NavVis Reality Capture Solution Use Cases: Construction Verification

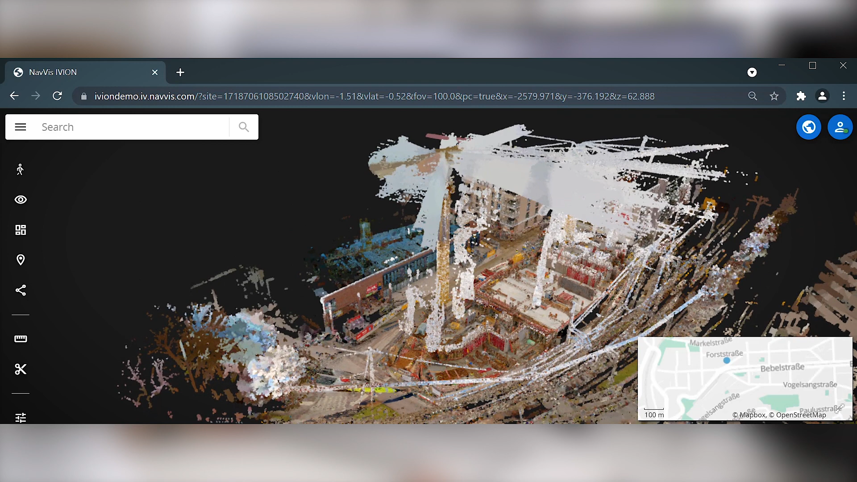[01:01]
You can sort and file data sets captured at various points in time,
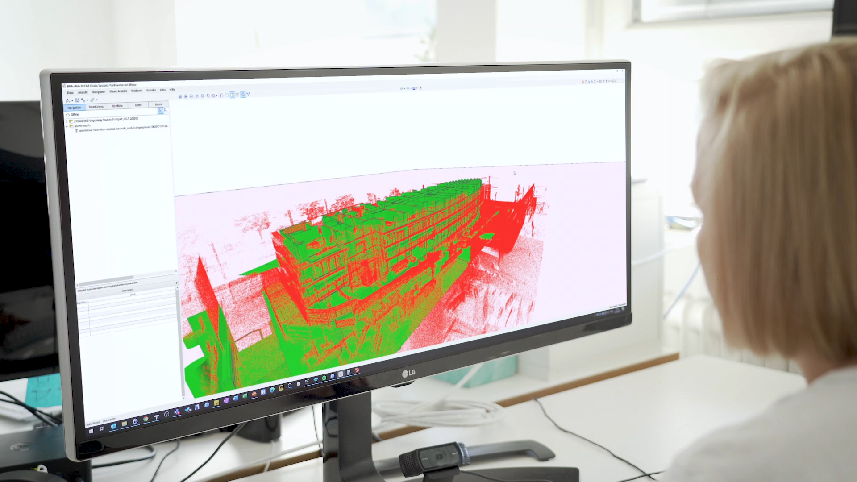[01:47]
This point cloud can be imported into any third-party software used for construction verification and aligned automatically with the BIM model,
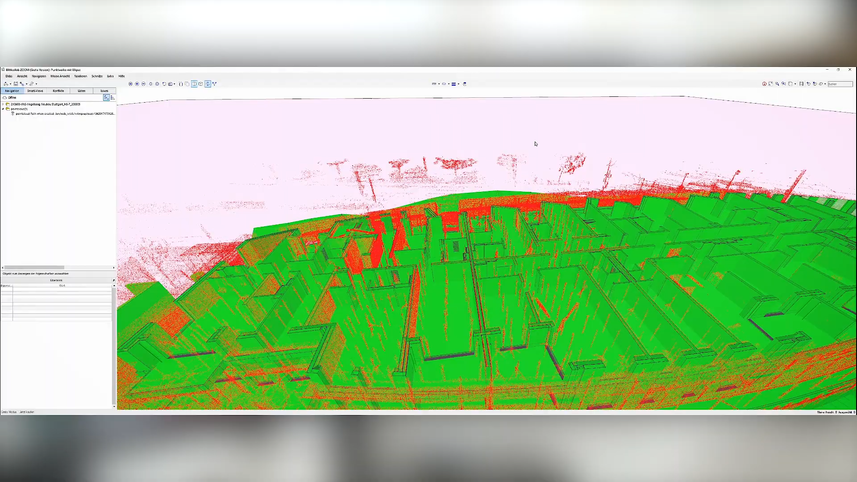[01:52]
and they can start the deviation analysis between the proposed BIM model and the as-built condition straight away.
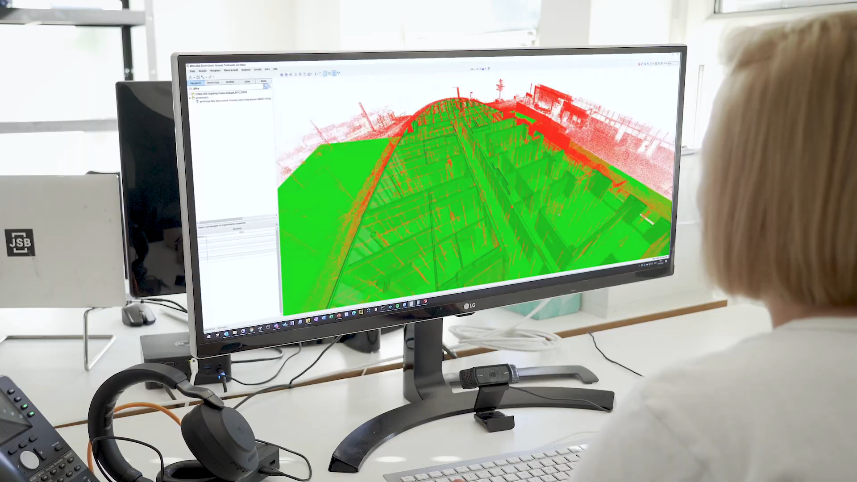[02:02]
Wrapping up, the NavVis reality capture solution is perfectly suited for design and construction verification.